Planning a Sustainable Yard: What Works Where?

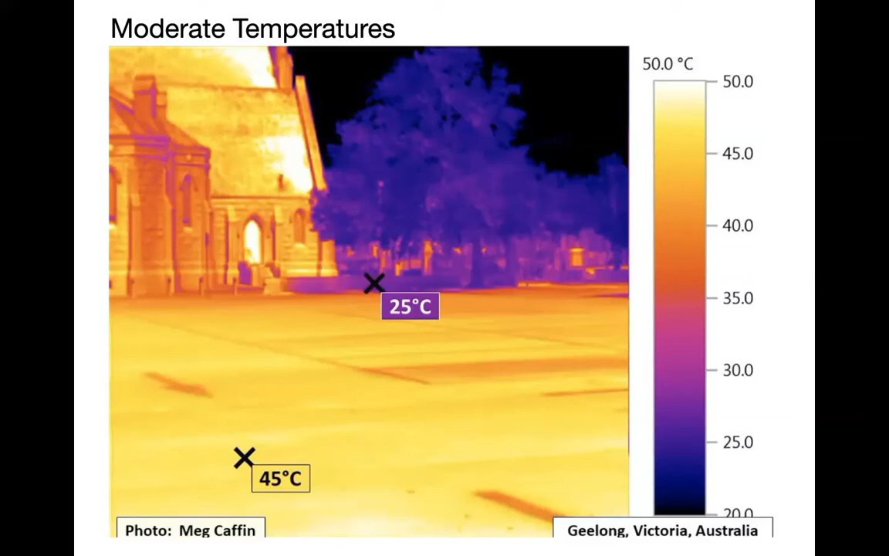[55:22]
On screen: scale top 50.0°C
20 degrees difference between the concrete and the trees. I don't know how many times I've showed this slide, but it's a lot of times when emerald ash borer happened.